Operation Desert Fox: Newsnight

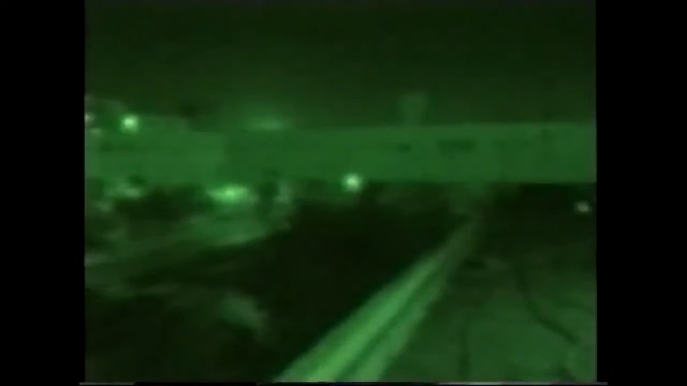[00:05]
Anti-aircraft fire over Baghdad tonight as America confirms that air raids against Iraq are underway.
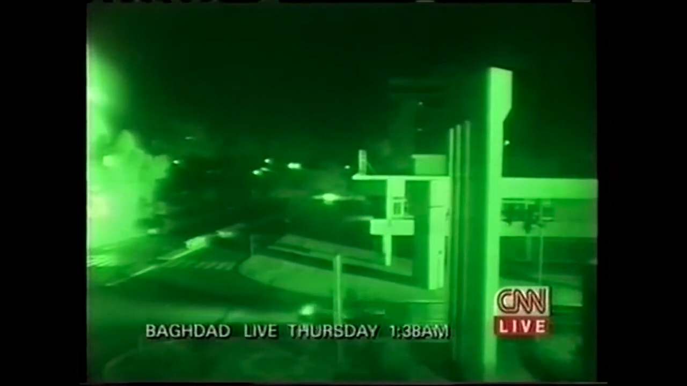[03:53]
Jeremy, sorry to interrupt you, just to point out the viewers, we're looking now, in fact, at a picture of the night sky over Baghdad, presumably just above where you are. You're in the information ministry, are you? That's right, yeah. And as you may see, there are ongoing anti-aircraft artillery rounds going up. What happened, I'd say, just before 10 o'clock, was that there was no air-raid siren or anything like that, simply a huge series of very loud explosions which were followed by a cacophony of sound from the
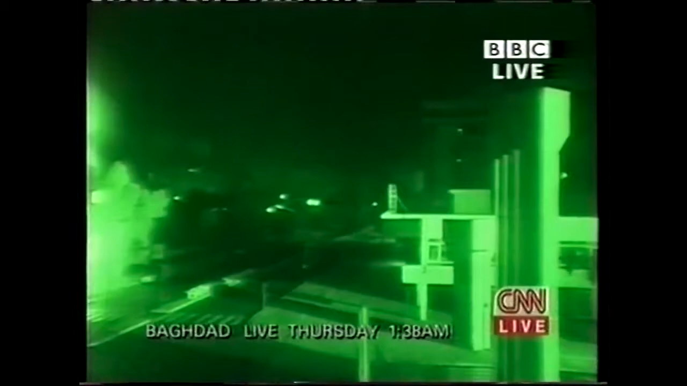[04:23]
anti-aircraft artillery which is positioned right across this city. Now, we didn't hear any aircraft coming in, and we think that suggests that these first attacks may have been carried out by cruise missiles.
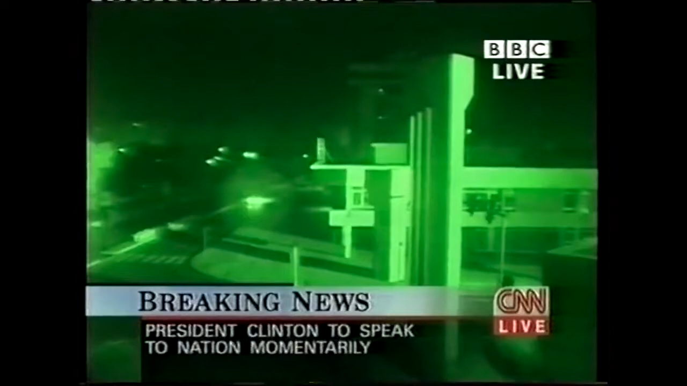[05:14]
and the crack of an anti-aircraft round is something which we're already getting used to distinguishing here. And certainly there was incoming fire into the central area of Baghdad less than one hour ago. Jeremy, what's the political atmosphere there like?
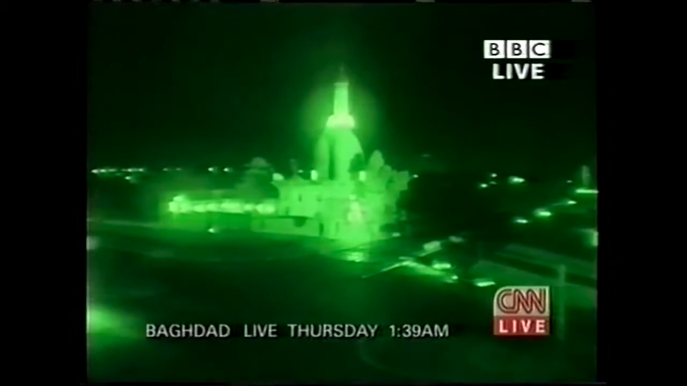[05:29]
One of the things that's been slightly surprising today, as you know, in the last crisis, Saddam Hussein jumped in at the last moment and said, look, I'll comply.